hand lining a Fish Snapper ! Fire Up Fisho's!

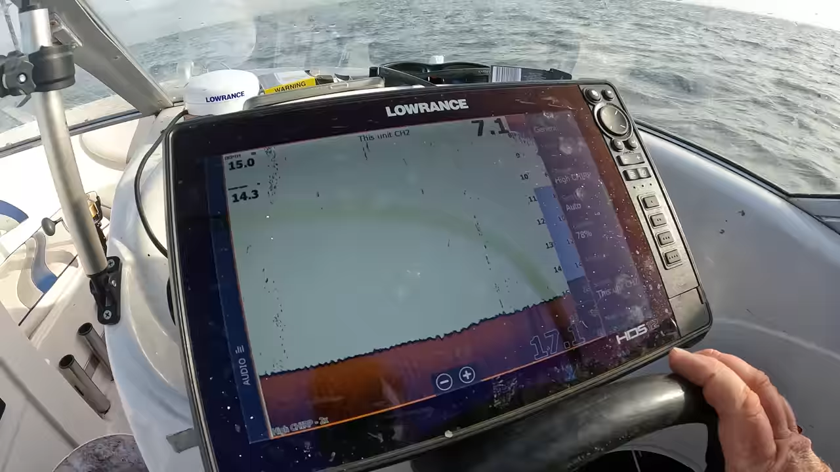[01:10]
So I just want to talk about sounding for a second. This is a Lowrance unit.
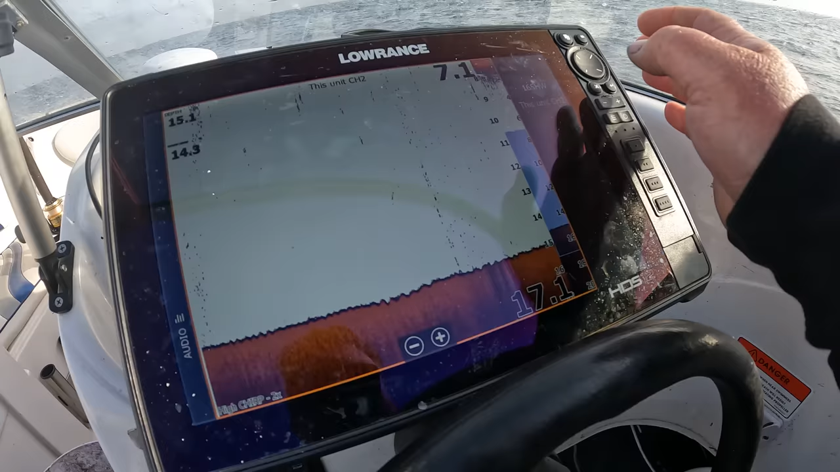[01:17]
I'm going to use a 165 high wire. For best results, you just cruise slowly.
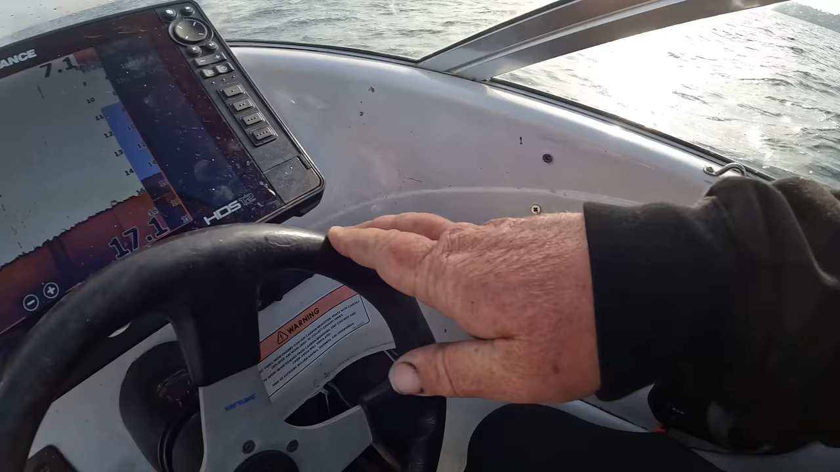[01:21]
Just cruise around at a set pace. And when you find fish, my settings, I'm just talking about Port Phillip Bay now.
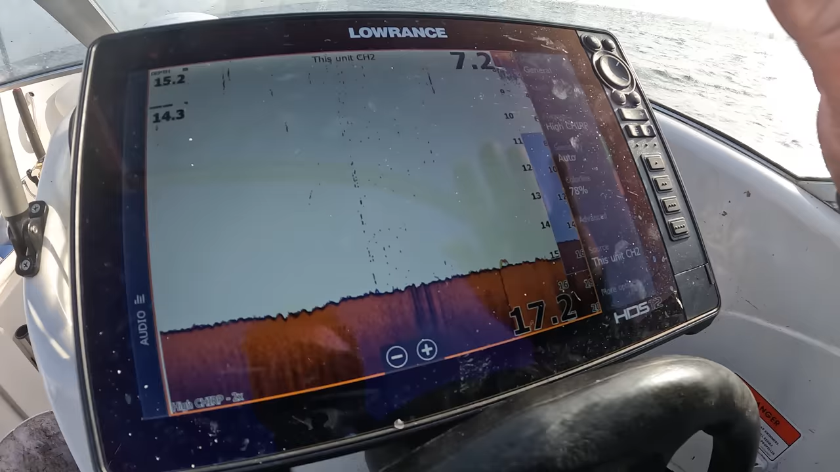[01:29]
I use auto. And if anything, I put the sensitivity down because I don't want to get false results.
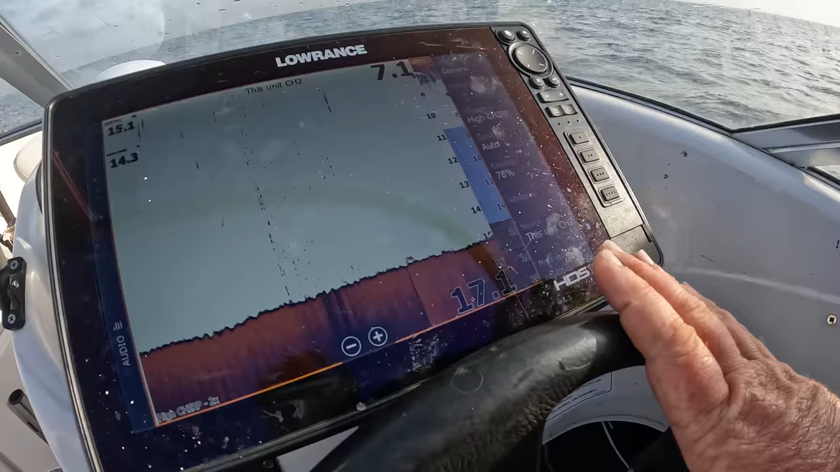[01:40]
And I'll talk about that in a minute when I find these fish. When I'm sounding, I want to stay about 10, I don't know, nice just trawling speed, because the faster you go, the smaller the arches will be.
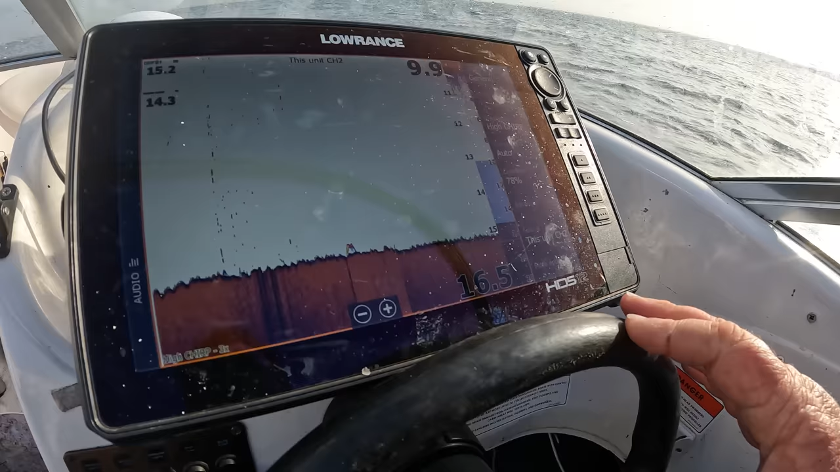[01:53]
It's pretty technical and I don't want to talk about it because I don't have the best words for it.
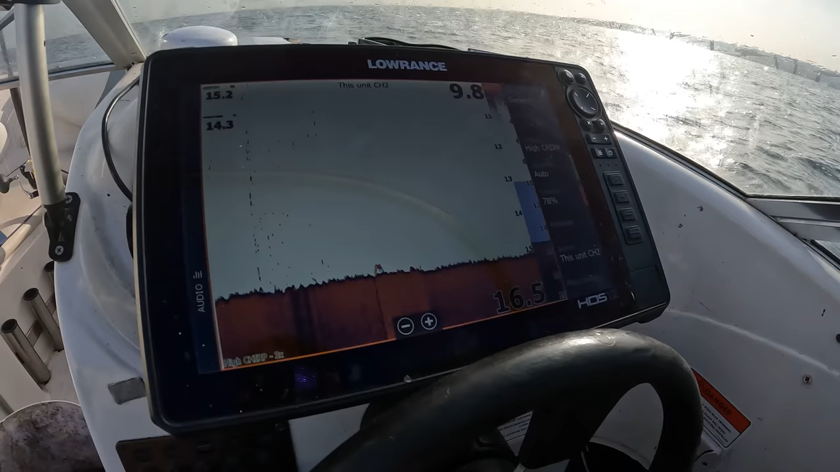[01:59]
But here we go, we've got some fish coming through.
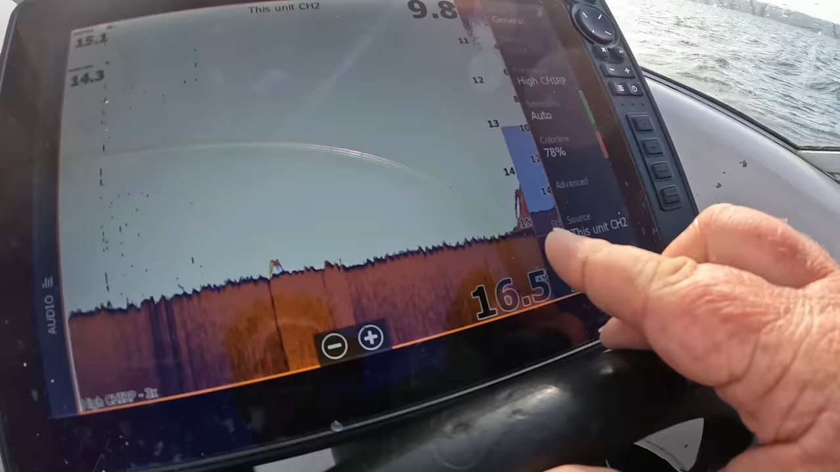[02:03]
Now see what happens to these fish, if I start jacking up the sensitivity,
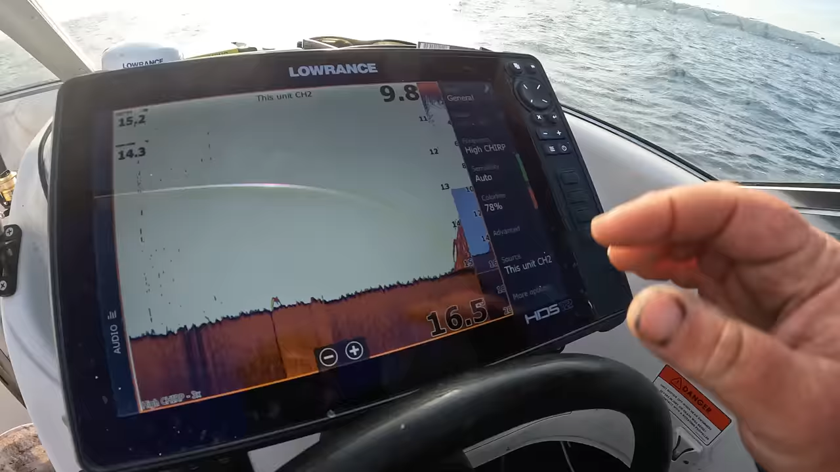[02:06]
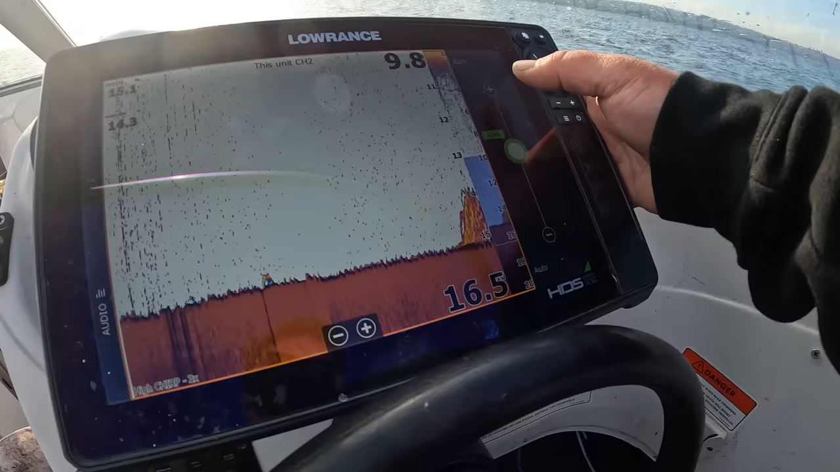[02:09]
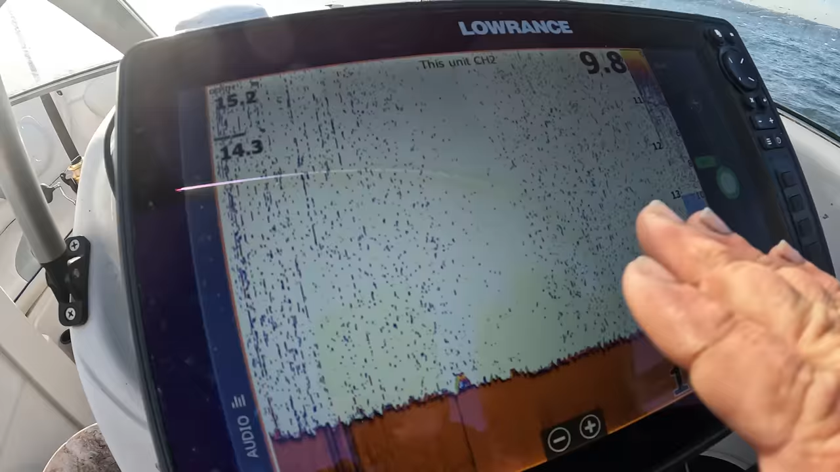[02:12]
right, with all this clutter nonsense on the sounder, those fish start to look, ooh, should I drop on them?
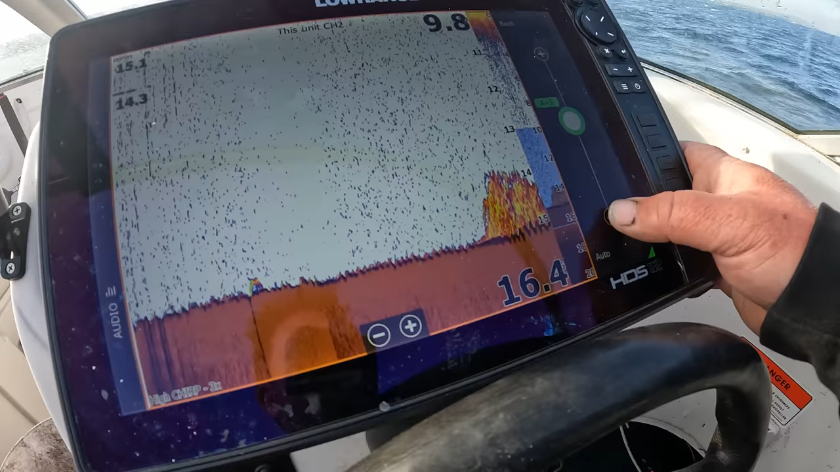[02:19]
When reality, those fish are pinkies or rock cod sitting on the bottom. You know, I should really have it like this, so it's just garbage on the bottom,
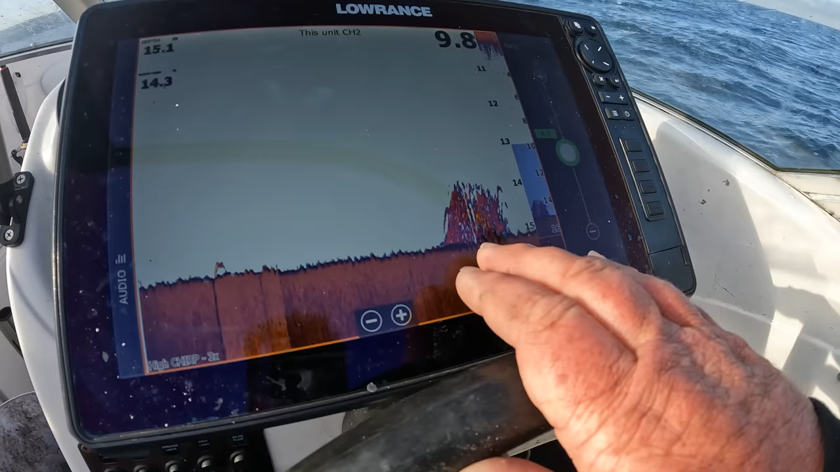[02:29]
20 centimeter pinkies that I don't want to catch that are sitting in a school like that.
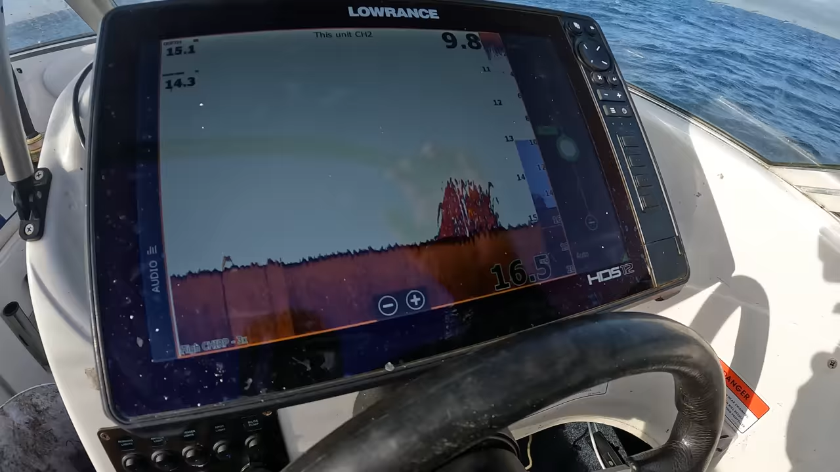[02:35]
Now that's the thing, you can jack it up and get all this clutter,
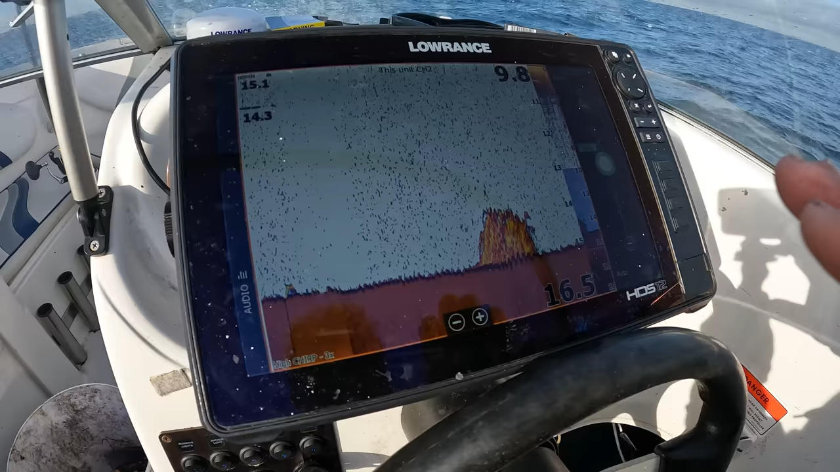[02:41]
and then all I find is it wastes your time when you're trying to find big arches, big nice snapper.